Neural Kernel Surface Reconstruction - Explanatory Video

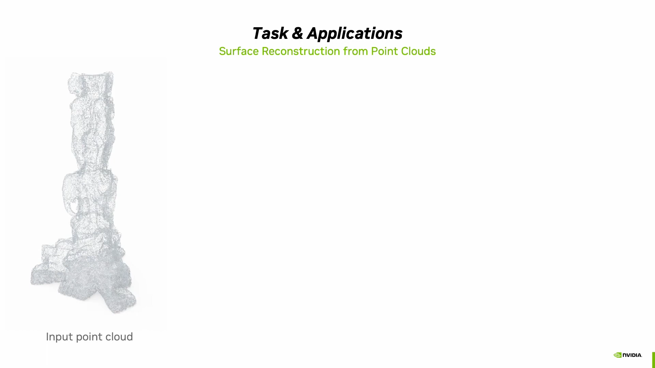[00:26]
More precisely, we aim to construct a dense output mesh from an input point cloud that may be large-scale,
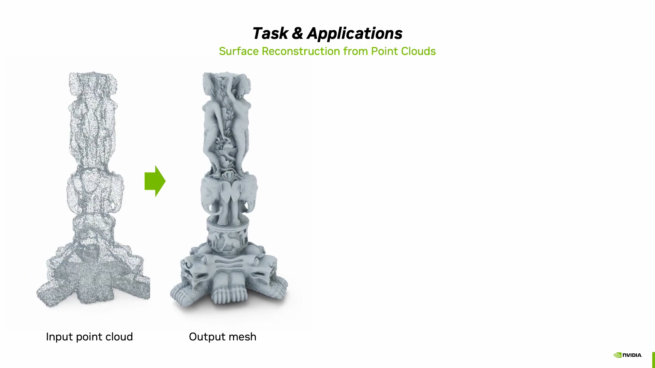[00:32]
noisy, and incomplete. This task has numerous practical applications in various fields such as visualization like novel view synthesis or geometric inspections,
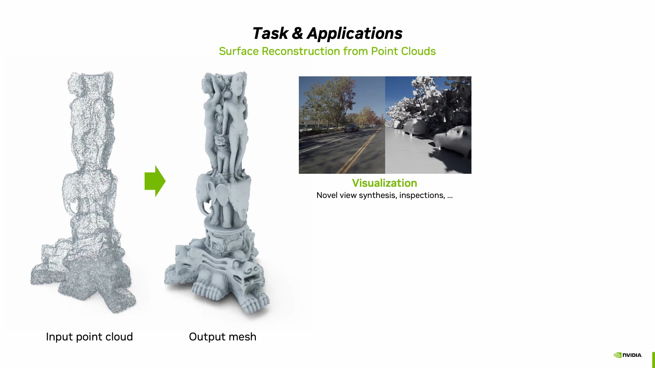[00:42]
simulation like collision detection or fluid simulation, as well as downstream tasks like digitalization and intrinsic decomposition.
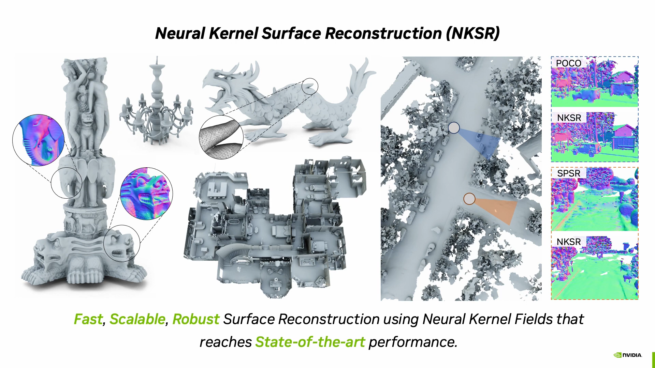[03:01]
and robust surface reconstruction algorithm that achieves state-of-the-art performance. Now let's give a brief introduction to the kernel methods.
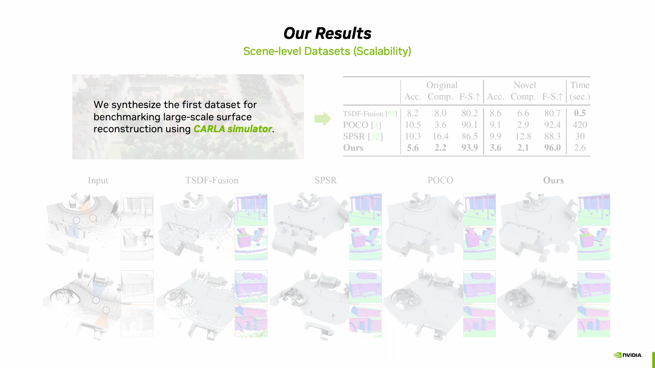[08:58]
taking only seconds to reconstruct a large region.
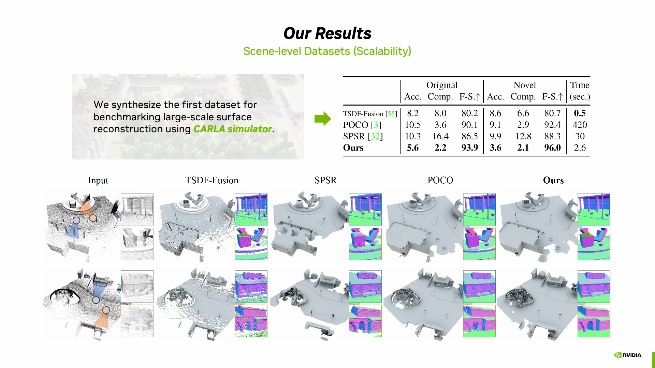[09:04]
These demonstrate the effectiveness of our approach for large-scale surface reconstruction tasks in real-world scenarios. Here is the direct generalization result to Waymo open dataset. Note that during training time, the model has never seen real outdoor AV data.
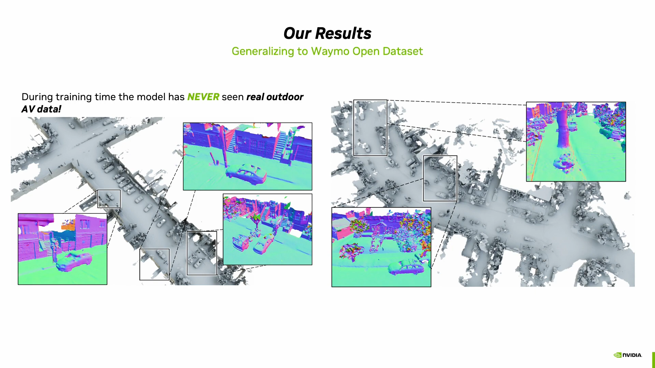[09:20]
Here are more qualitative results in real-world scenarios of the CARLA dataset.